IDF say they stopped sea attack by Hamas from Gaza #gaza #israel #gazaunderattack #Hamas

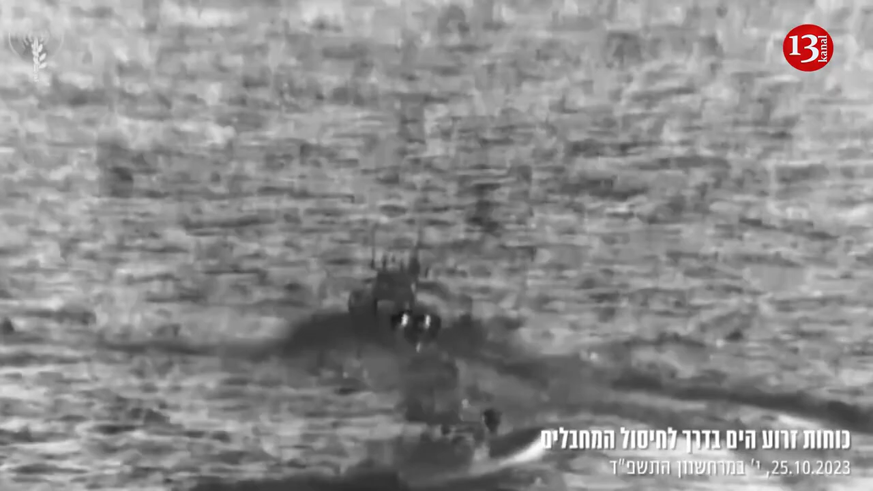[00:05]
Israel's defense forces released footage on Wednesday they said showed their forces stopping a sea attack attempt by Hamas the footage showed people in
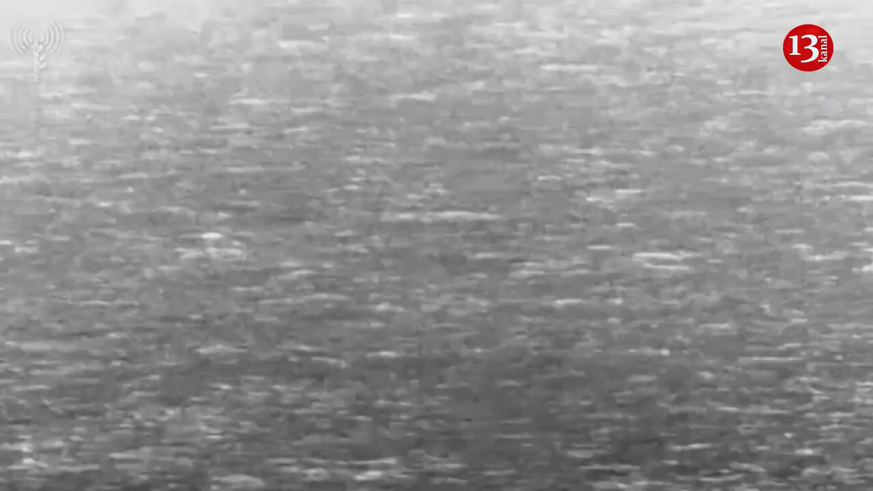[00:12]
the sea being shot at which the
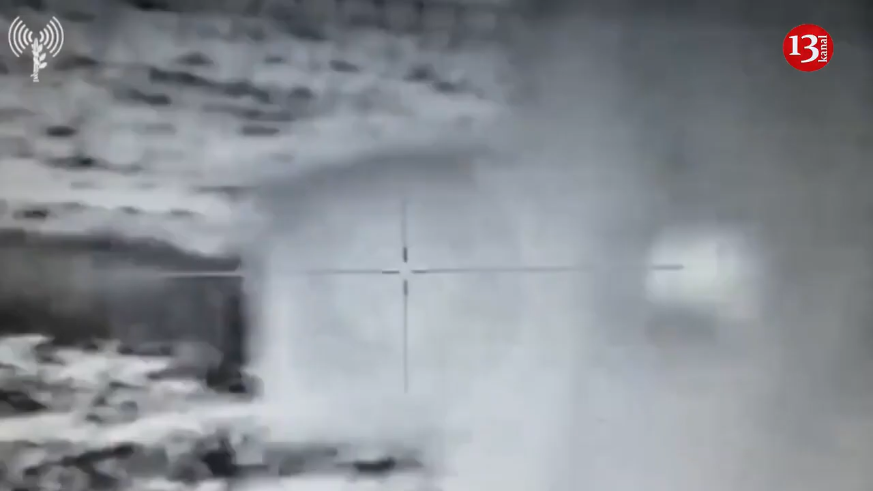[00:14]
IDF said was filmed close
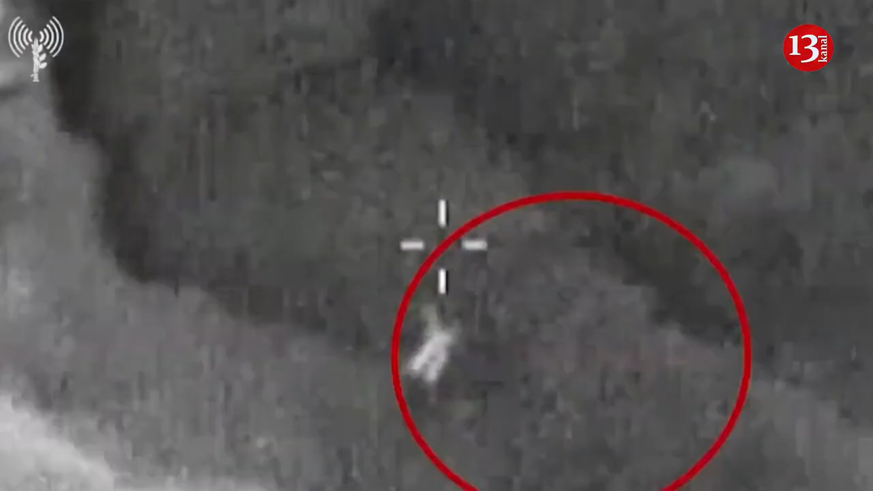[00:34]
to verify the location of
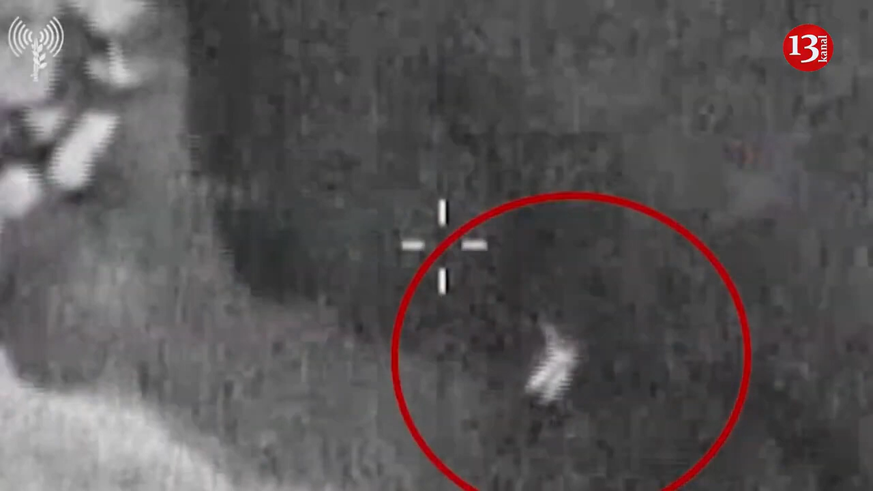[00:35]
the alleged sea attack attempt the IDF said at least two people were involved in the attempted infiltration via a tunnel shaft located on the coast of the Gaza Strip